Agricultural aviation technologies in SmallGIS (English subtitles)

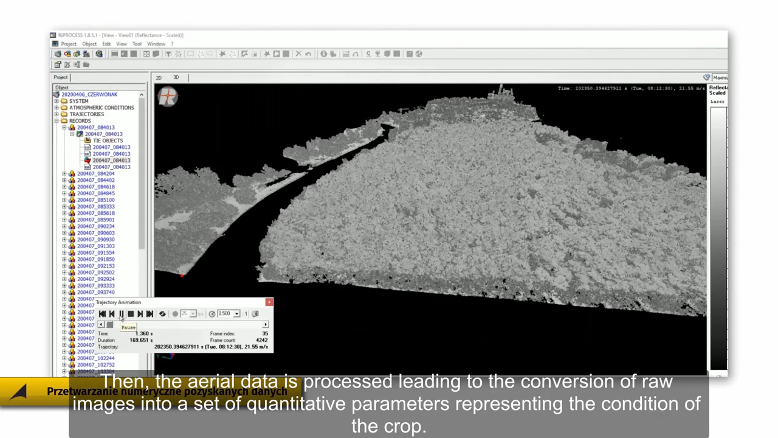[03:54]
Procesy wykonywane są w oparciu o wiele różnych technik, w tym algorytmy sztucznej inteligencji.
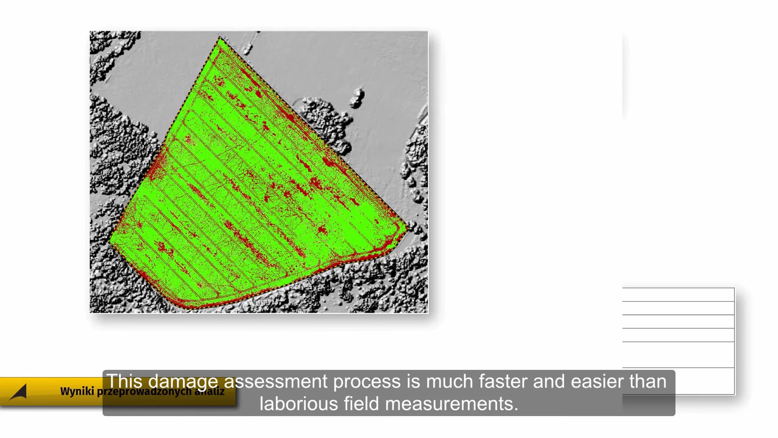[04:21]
Ten proces oceny uszkodzeń jest już zdecydowanie szybszy i łatwiejszy do realizacji
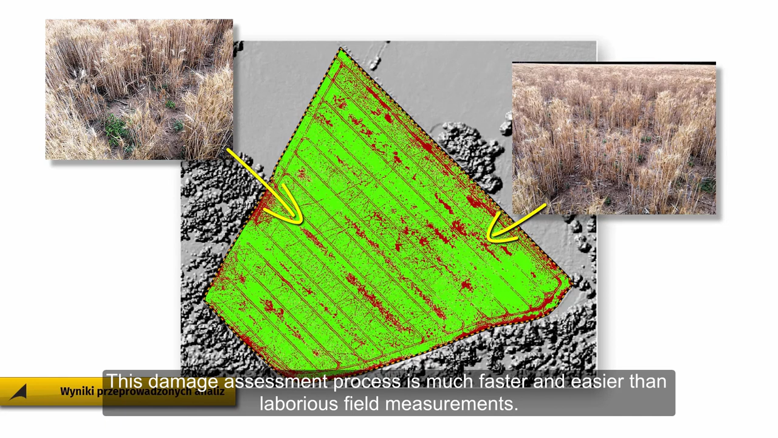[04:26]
przez człowieka niż mozolne pomiary terenowe. To co jest charakterystyczne dla nowej technologii teledetekcyjnej to jej dokładność.
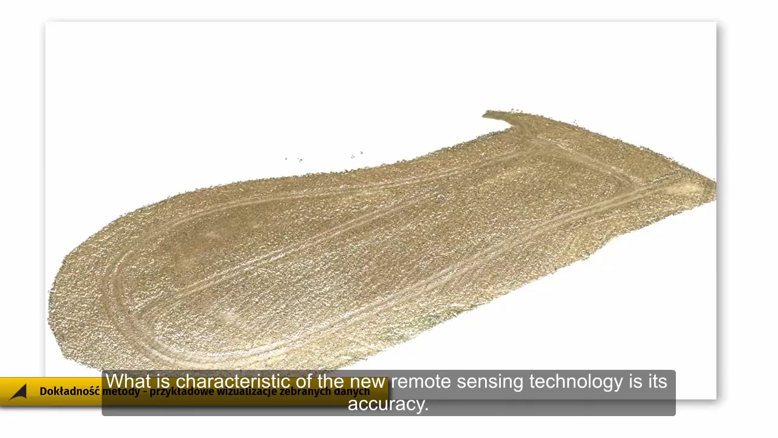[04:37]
Pomiar parametrów uprawy odbywa się z dokładnością wyrażoną w centymetrach.
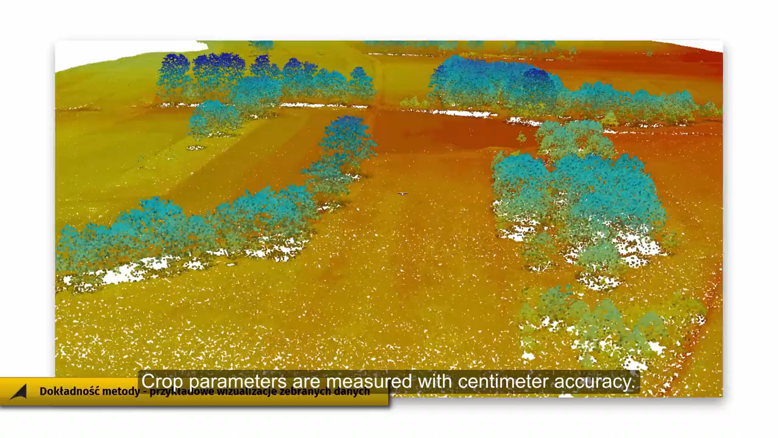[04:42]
Pozwala to oszacować każdy oddzielny metr kwadratowy powierzchni z niedostępną dotychczas precyzją.